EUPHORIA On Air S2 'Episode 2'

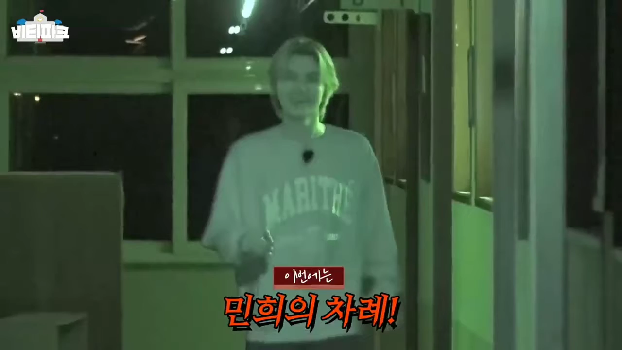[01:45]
여기 안에 있을 것 같아, 사람. 우와! 봐봐, 체리명 저거 봐.